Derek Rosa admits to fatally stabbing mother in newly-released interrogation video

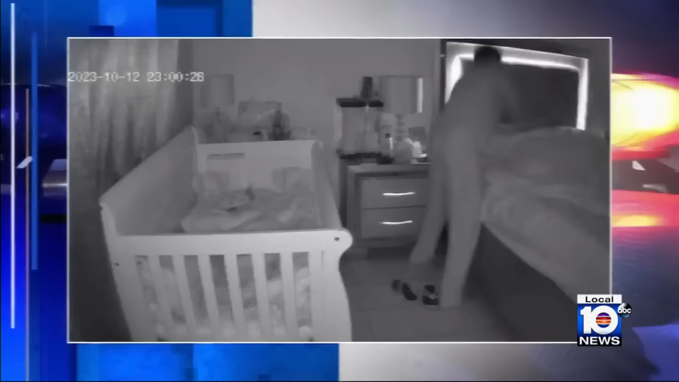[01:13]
A baby monitor captured Rosa standing over his mother before the brutal attack. She had defensive wounds on her hands.